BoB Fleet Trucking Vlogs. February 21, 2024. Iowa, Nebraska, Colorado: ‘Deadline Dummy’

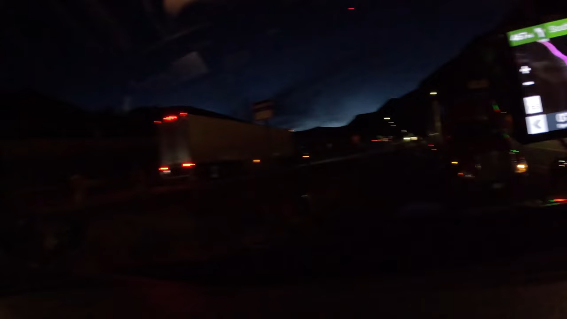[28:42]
He's got to go in there. But anyways... What time is it?